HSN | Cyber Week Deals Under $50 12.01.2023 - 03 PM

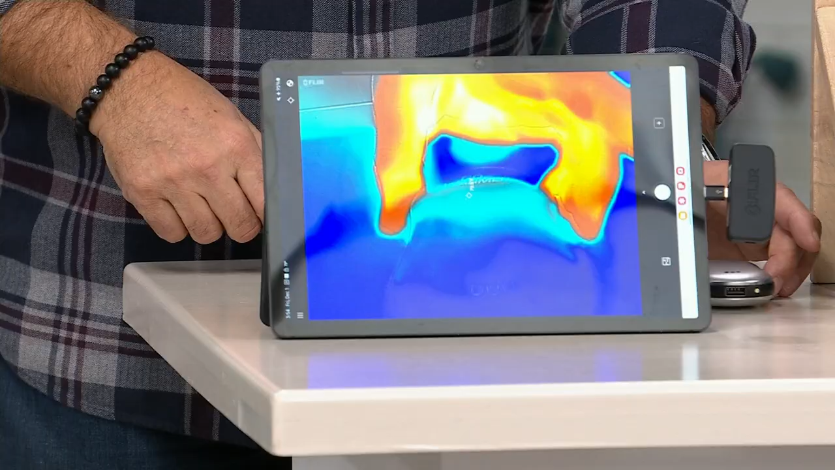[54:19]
warmer right there i'm going to get that right into the frame okay
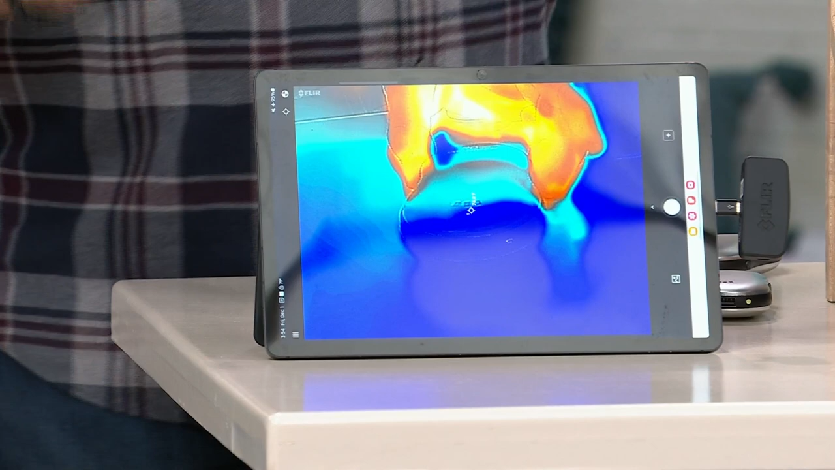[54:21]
so you can see it's sitting there now obviously blue represents cold red and yellow and orange represent heat if i press and hold the button for two seconds i'm going to turn it on i'm going to go to the high setting now
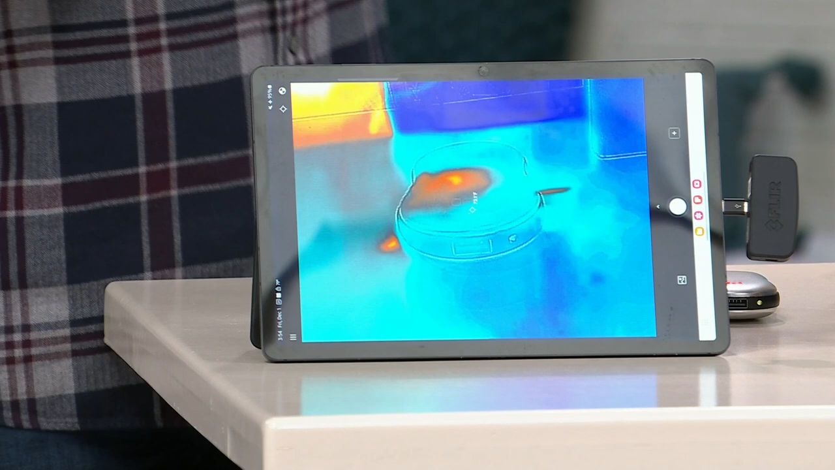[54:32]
i'm going to step out of the shot see that red dot in the middle there yes i want you to watch how quickly that's going to spread across the surface of the go warmer because there's a heating element that's in a very you know one part of it but because it's aluminum it is transmitting that heat across the entire surface now look at that just that long the whole thing now is
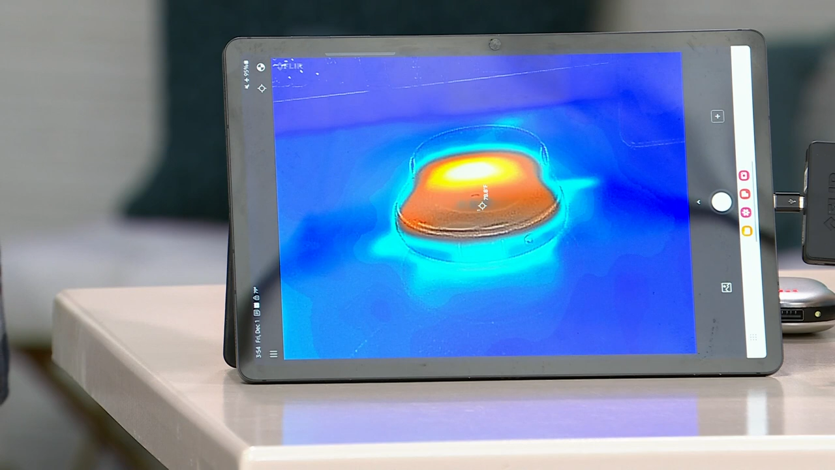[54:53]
orange very very bright yellow back here look it's actually hotter than my hands are already you can see that but here's the really cool thing about this remember it's aluminum both sides for a reason because it heats both sides
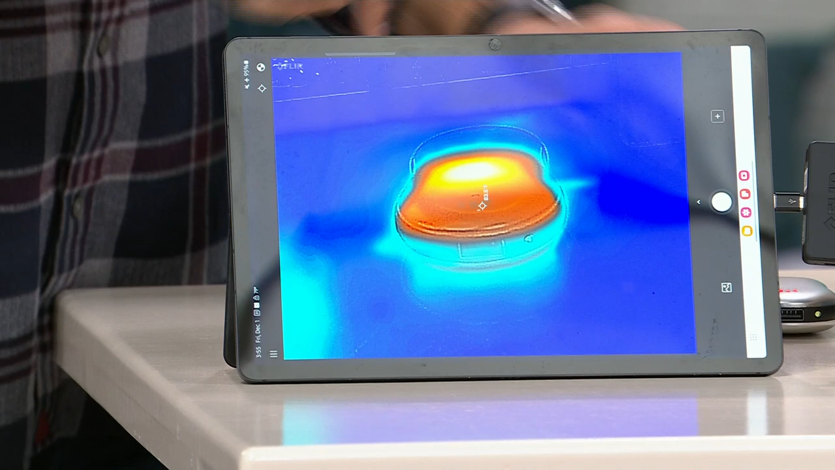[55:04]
watch this i'm going to pick this up want you to see the table underneath it where it was sitting ah
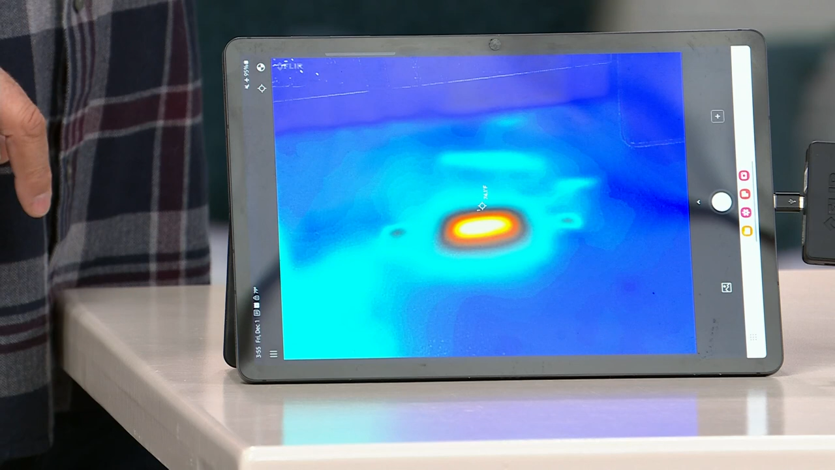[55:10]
it heated up the table at the same time so